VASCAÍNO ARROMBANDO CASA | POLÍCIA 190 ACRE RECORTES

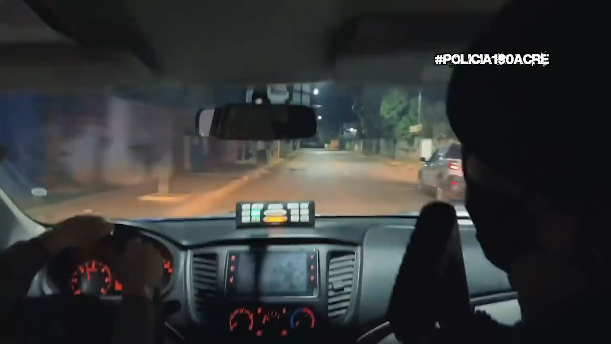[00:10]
A situação denuncia via suorça porque um homem arrombou uma casa, invadiu lá e está agredindo a vítima lá que é mulher A gente presume que talvez seja algum ex, né?
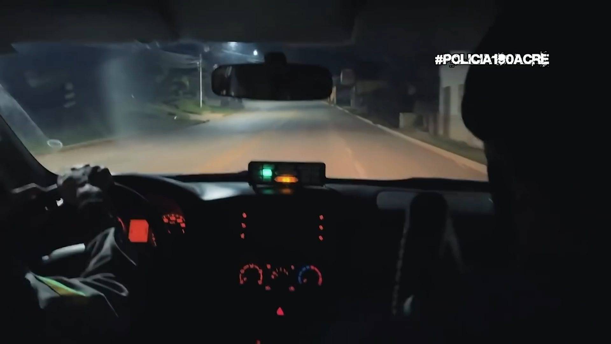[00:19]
Pode ser alguém de relacionamento E a gente está indo lá ver igual essa situação Pega a próxima direita aqui É? É Vou pegar a esquerda Agora na outra Tem antecipa aí É, mas vai, mas dá certo
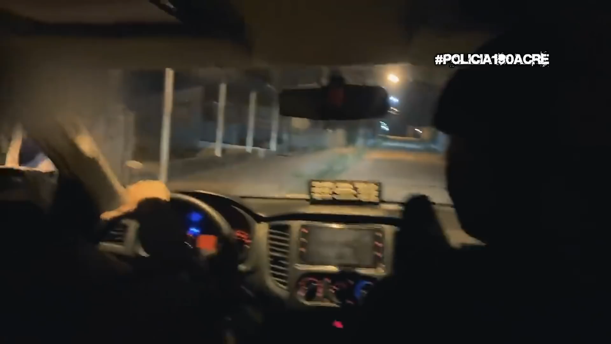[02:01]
Diz que a moto dele está em frente Ele já saiu, né? Eu vou tentar fazer o que é sobre ele aqui para ele sair fora, hein? É, olha, é aqui, é É, aqui na cara da menina aí Ok, foi localizado o local Qual é a moto dele? É uma moto bem espreta Tá, vai Já a gente vai, retorna aí
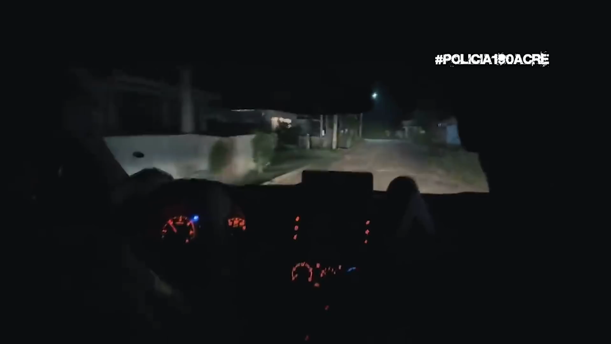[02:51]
Pode ter pegado voltando pelo Olegário ali